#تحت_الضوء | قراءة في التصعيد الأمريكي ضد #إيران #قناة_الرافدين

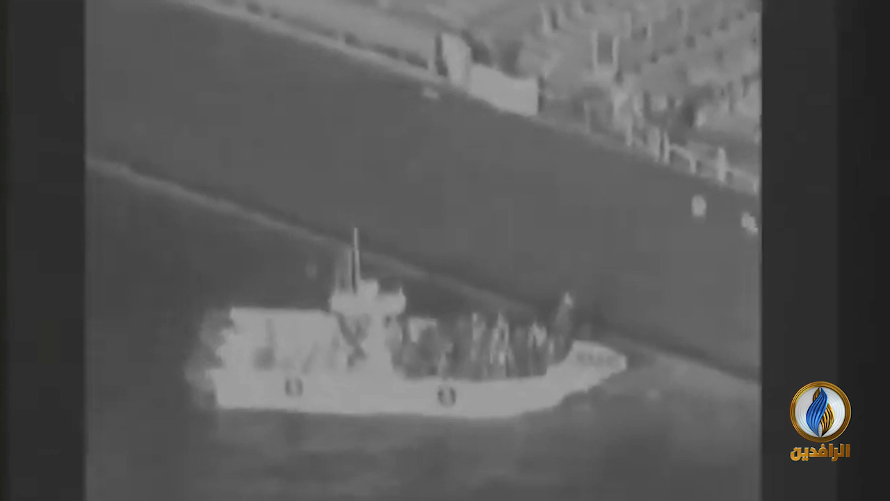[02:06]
احدى السفينتين التي تعرضتا للتفجير في بحر عمان طهران نفت